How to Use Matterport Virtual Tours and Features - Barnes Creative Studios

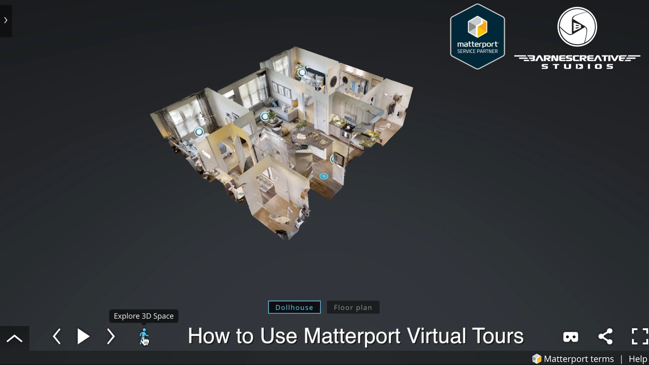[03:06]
Clicking this icon will also give you an option to see the floor plan if it was created.
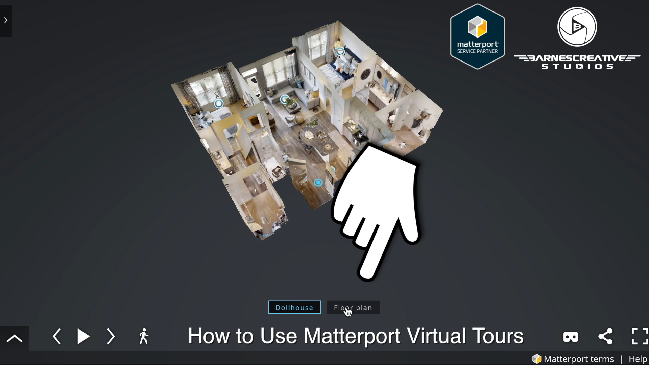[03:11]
When you first click the dollhouse icon, the dollhouse will pop up and you can either use your desktop arrows or mouse to pull it any direction you would like.
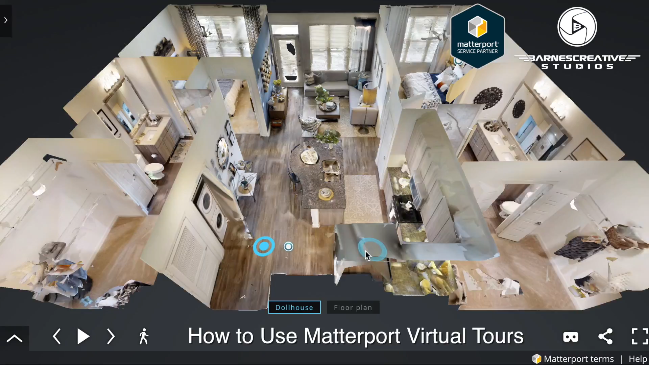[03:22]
On a mobile device, you would simply touch the screen and pull it whatever direction you would like. While in the dollhouse mode,
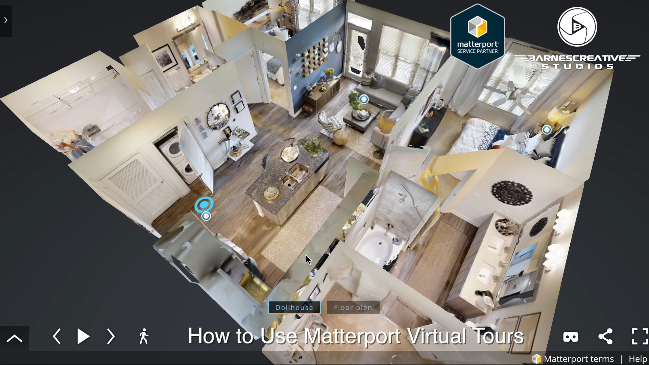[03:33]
you could click or tap anywhere inside the dollhouse to jump inside to that specific location.
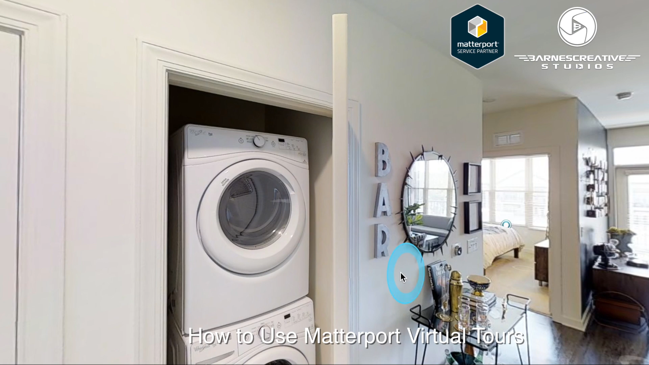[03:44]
If a floor plan was created, if a floor plan was created,
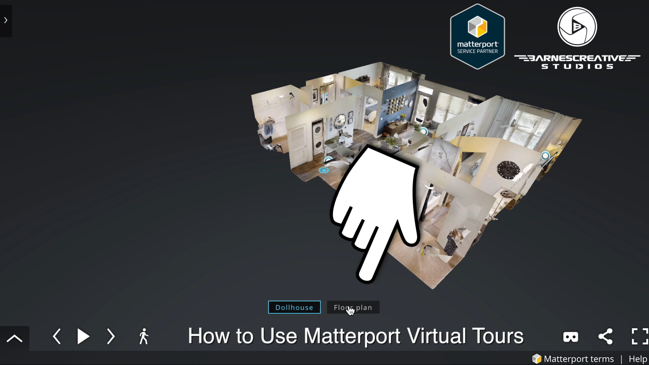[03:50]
they will be displayed when viewing in floor plan mode.